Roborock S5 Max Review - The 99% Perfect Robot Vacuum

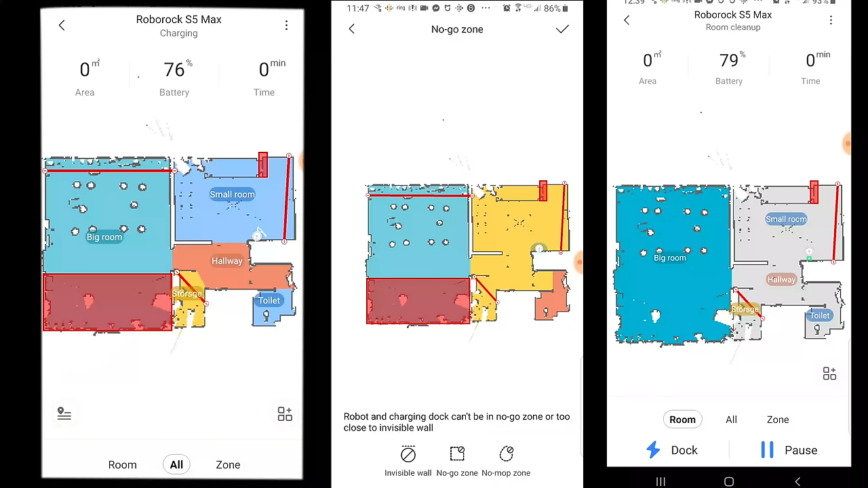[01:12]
But the main upgrades from the older S5 to the next generation is with the software, and there are a lot of new features to play around with in the app, which again, we'll talk more about later.
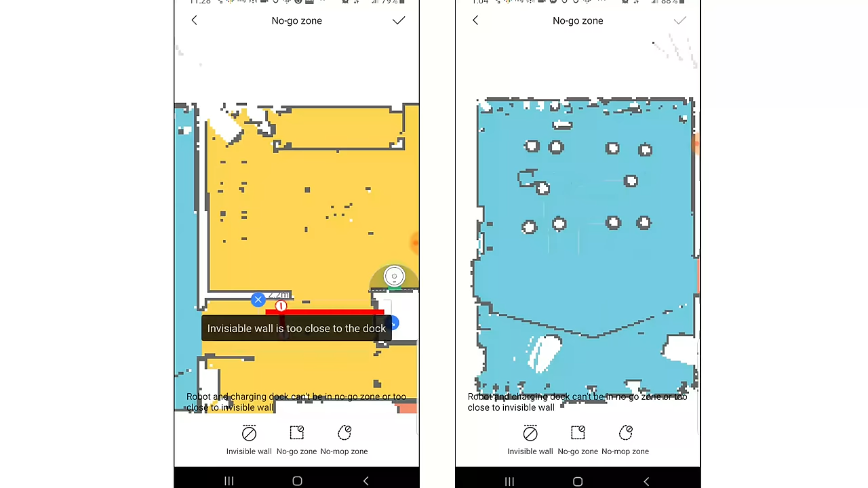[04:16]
Like the older S5, the S5 Max also has virtual walls or no-go lines where you draw lines and or boxes on the map in the app, which keeps the robot from going where you don't want it to go.
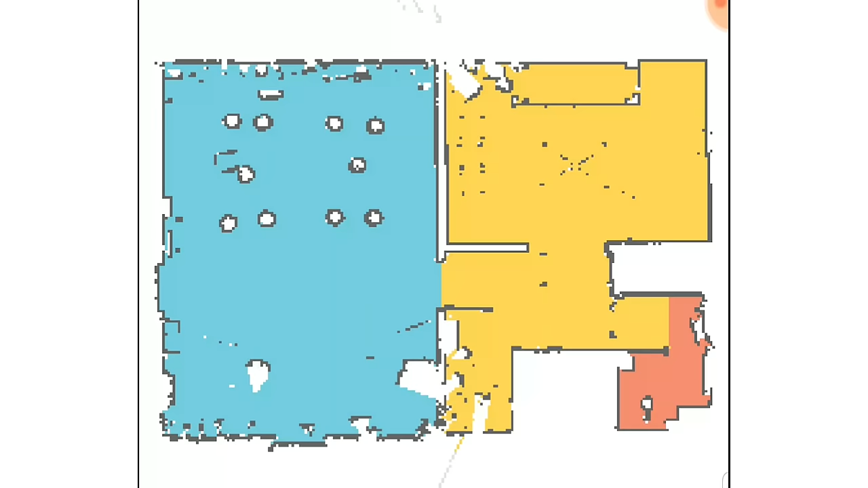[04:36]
the S5 Max has some app upgrades like the room select feature, which is where after it creates a map,
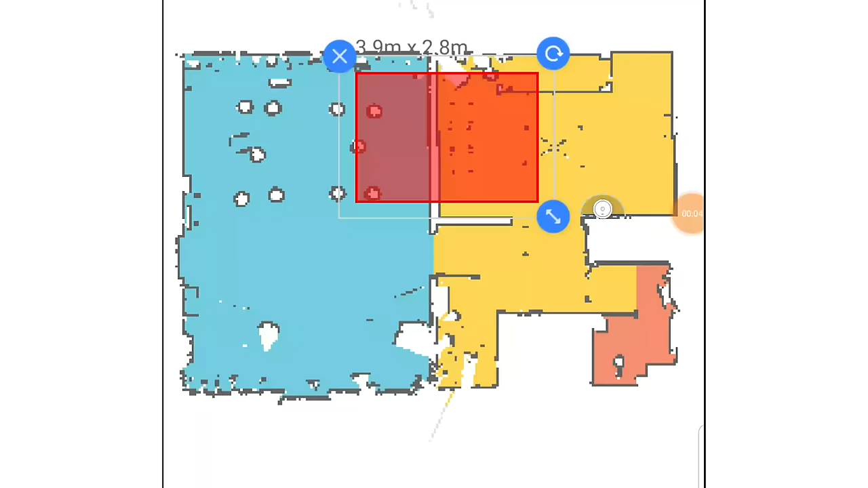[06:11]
The new software features for mopping were also a major plus,
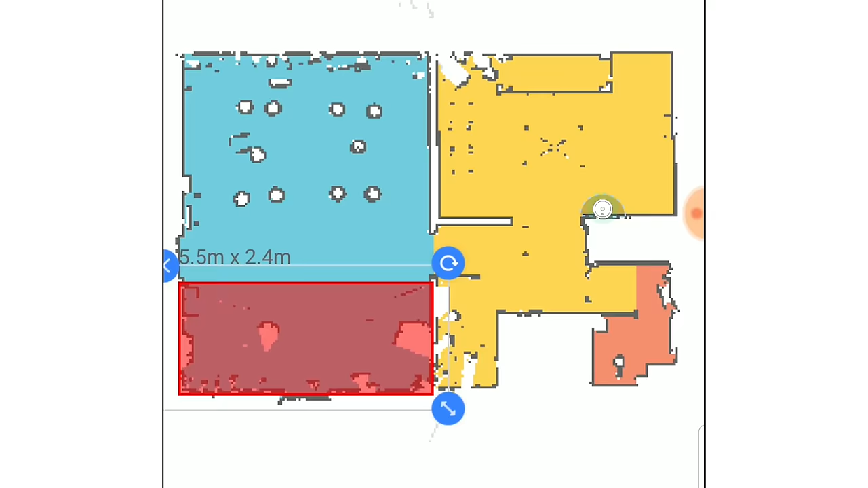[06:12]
mainly that in addition to the no-go lines that you set up,
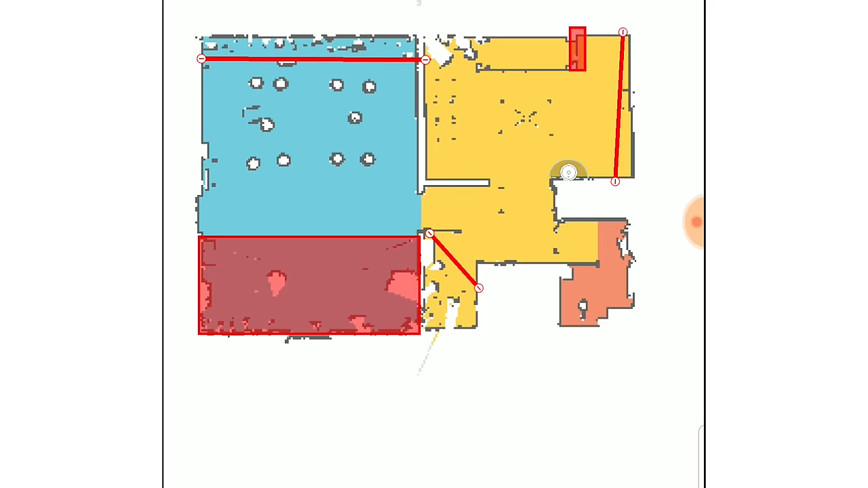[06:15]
you can also set up no mop zones,